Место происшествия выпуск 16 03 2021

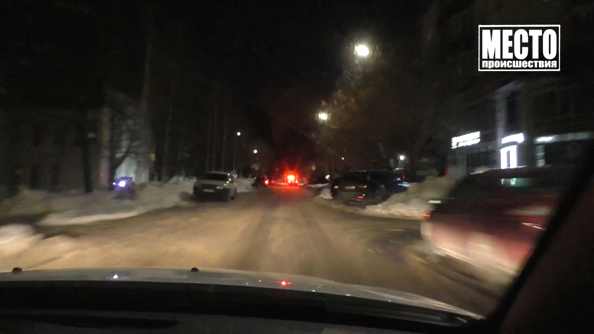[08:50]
На улице Пролетарской лихач на 12-й увидел инспекторов и сразу попытался скрыться. Полицейские и активисты ночного патруля поехали за ним. Справа сухо. Сухо, сухо, сухо, сухо. Водитель 12-й во время погони, пожалуй, только один раз не нарушил правила. На пересечении с Октябрьским проспектом повернул направо, как и велит знак. Но далее одни нарушения. Сначала красный сигнал возле ЦУМа.